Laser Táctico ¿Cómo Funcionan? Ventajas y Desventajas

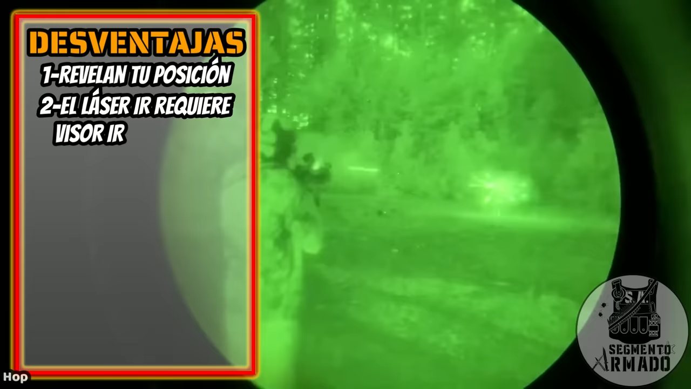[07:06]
tienes que comprar un visor infrarrojo Lo que te saldrá bastante,
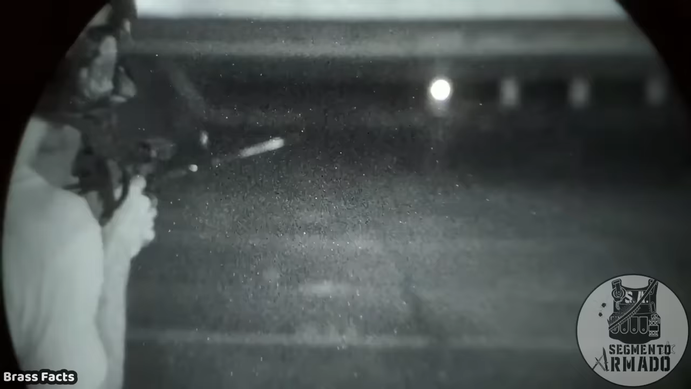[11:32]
Además de poseer función de láser infrarrojo